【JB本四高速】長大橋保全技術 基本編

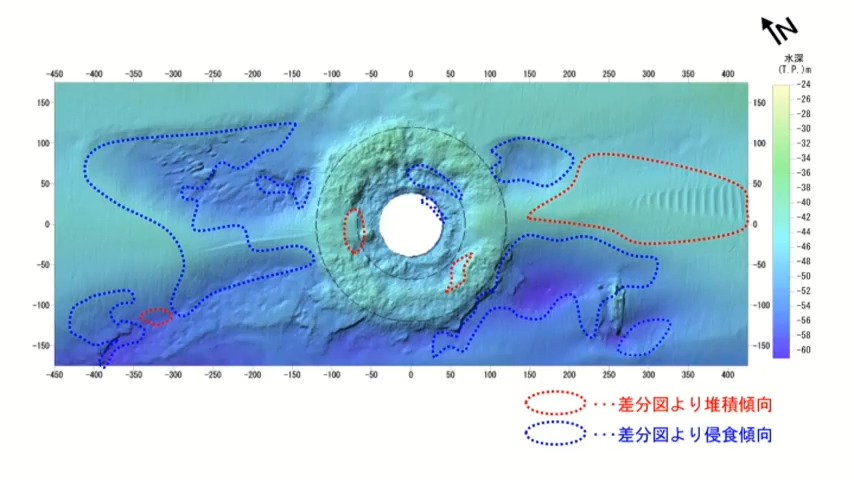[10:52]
海中基礎周辺に潜屈防止口を設置しておりその追跡調査を定期的に実施しています